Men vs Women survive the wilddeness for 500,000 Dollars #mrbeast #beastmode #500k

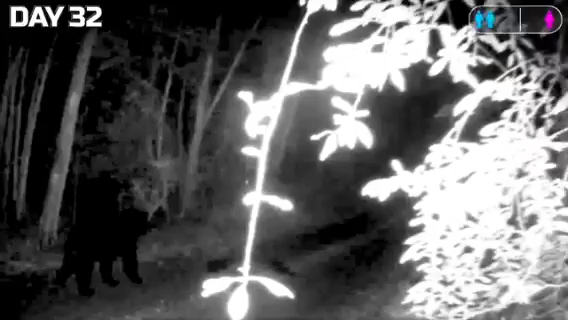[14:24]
Verified by our trail cam, a bear came up right behind the men's shelter, which would be enough to scare any sane person.